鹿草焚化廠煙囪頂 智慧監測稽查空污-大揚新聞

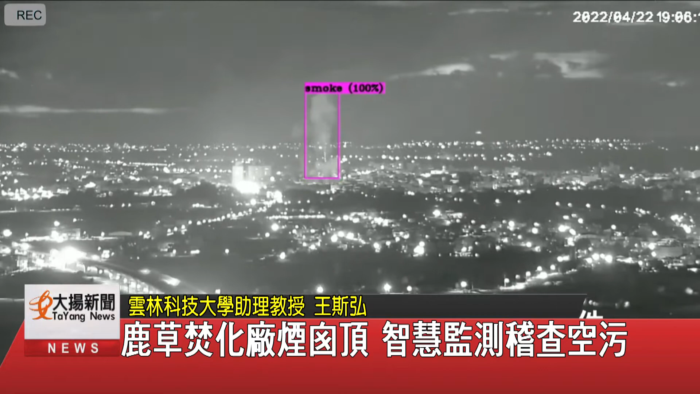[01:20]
取代那个人类的眼睛那监控里面可以自动去做一个影像的辨识这套科技的系统会